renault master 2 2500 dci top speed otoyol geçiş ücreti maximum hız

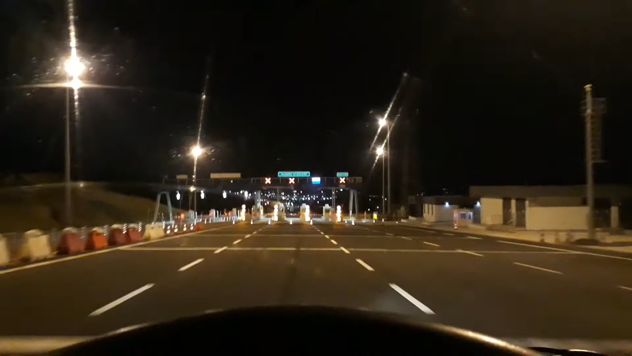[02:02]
Şuradaki gişe açık. Buraya giriyoruz. Diğer gişelerin hepsi kapalı. Bir tane gişe açık sadece. Evet nakit ve kredi kartı diyor.